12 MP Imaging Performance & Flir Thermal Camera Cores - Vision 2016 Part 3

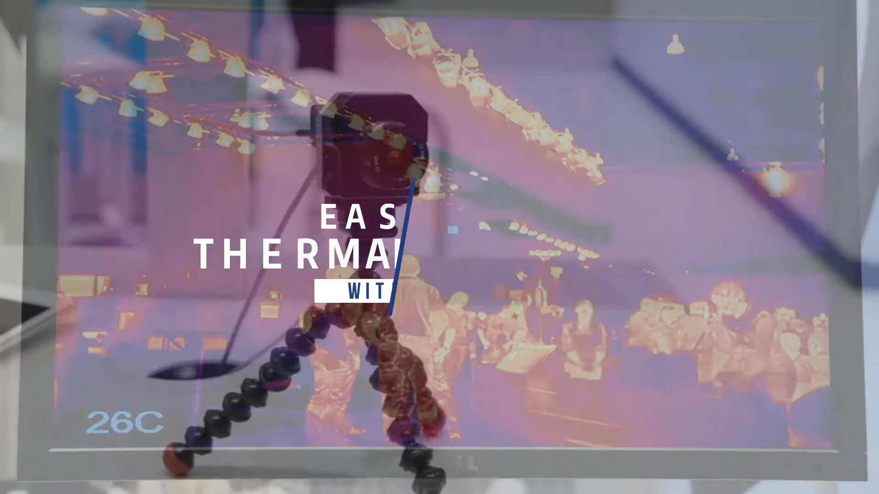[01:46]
FLIR's long wave infrared camera cores provide leading-edge imaging performance and reliability in a compact lightweight package.